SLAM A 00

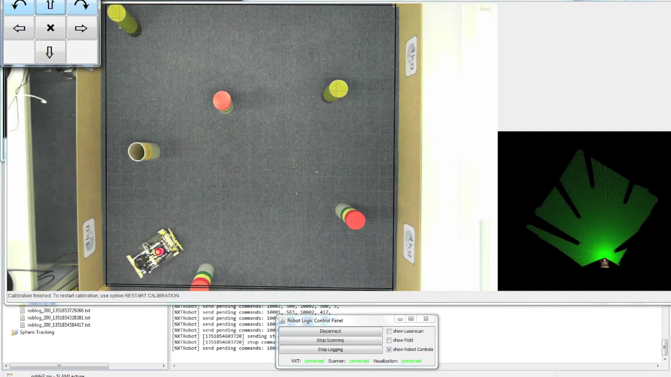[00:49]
We will steer the robot through this arena and record the motor control and LiDAR scans.